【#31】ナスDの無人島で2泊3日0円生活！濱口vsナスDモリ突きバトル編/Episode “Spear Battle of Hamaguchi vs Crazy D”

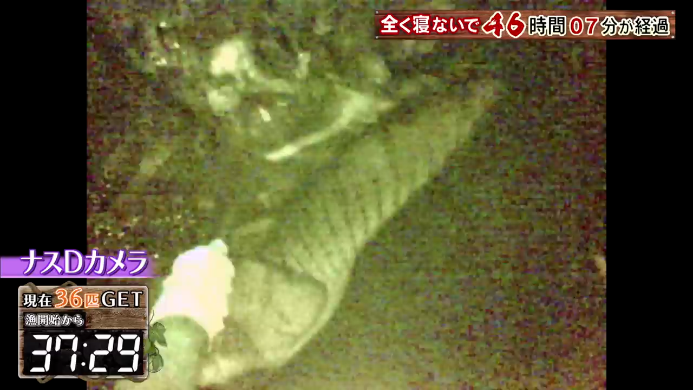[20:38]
真上から仕留めた一風変わった模様をしているが査定はこの魚もねまぁ図鑑では見るんでしょうけど実際こういう魚
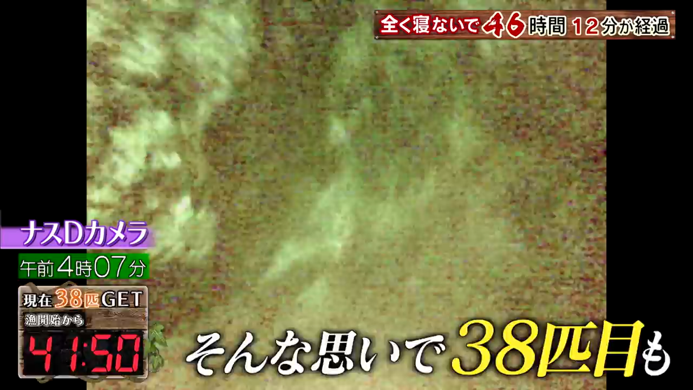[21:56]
まぁさっきと同じようなぐらいのカサゴですからこれだとやっぱり1500円ぐらいで売れるますねうん